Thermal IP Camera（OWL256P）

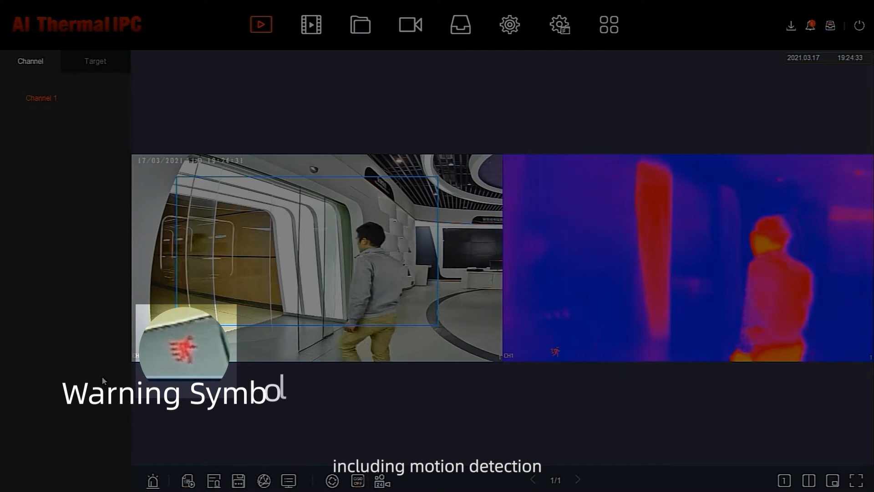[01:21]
and privacy mask, which can be set as needed.
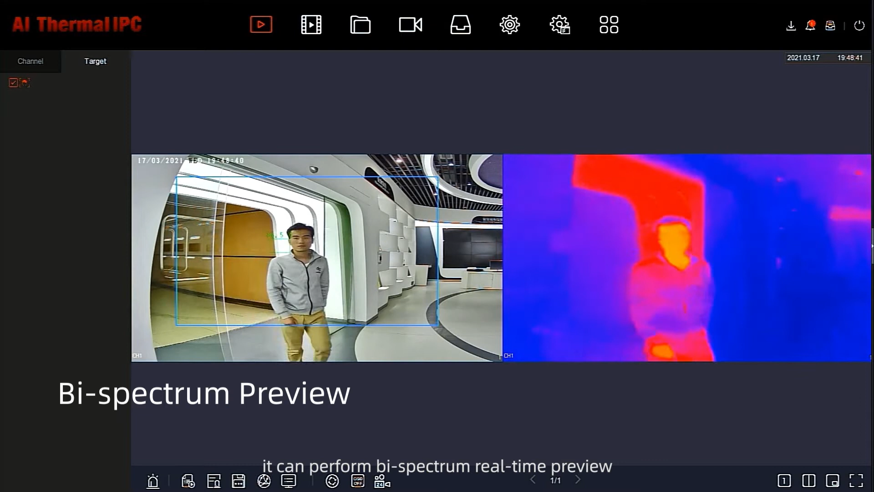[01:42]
it can perform by spectrum real time preview, we can view images and thermal imaging in real time,
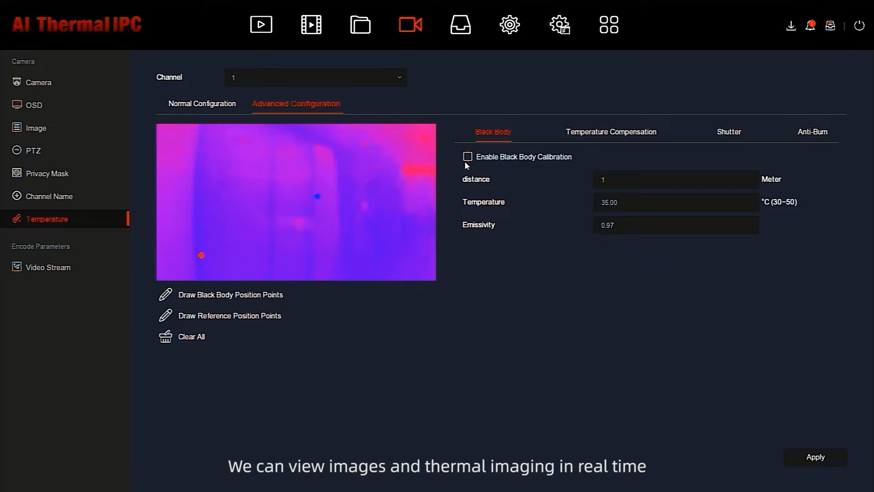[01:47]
and make temperature measurement more accurate, by setting reference points and black body calibration.
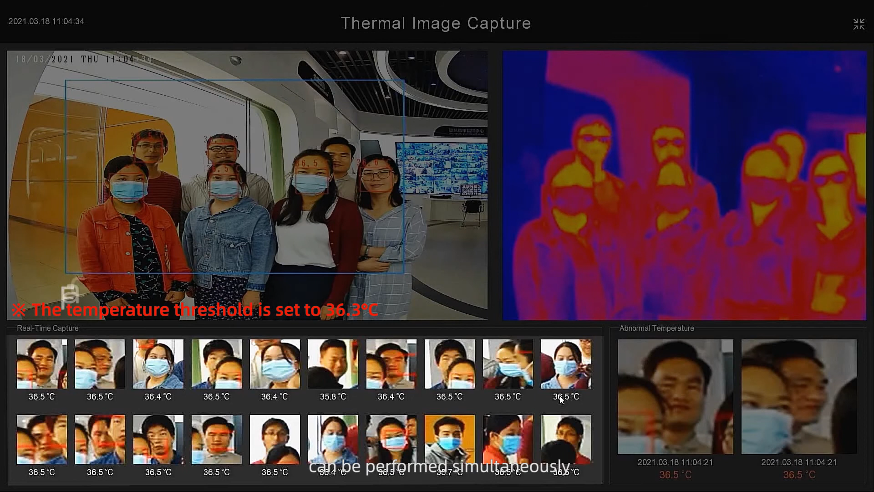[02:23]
It can capture up to 30 faces and measure
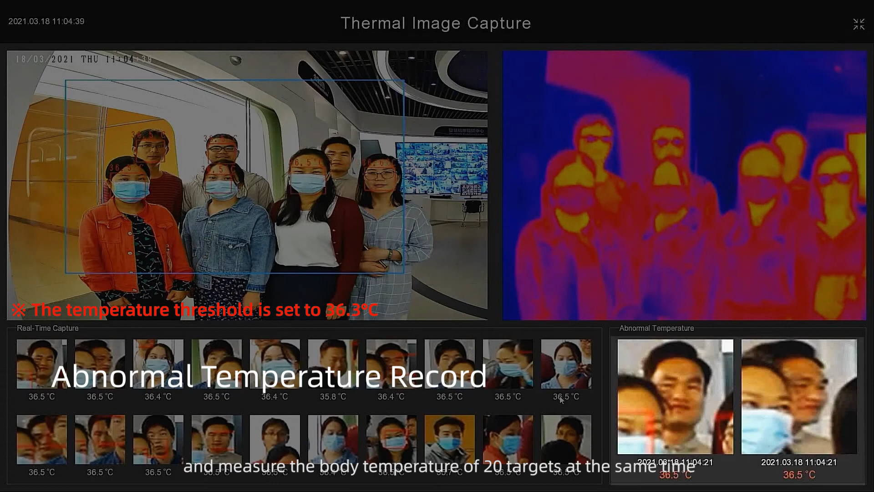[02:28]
the body temperature of 20 targets at the same time.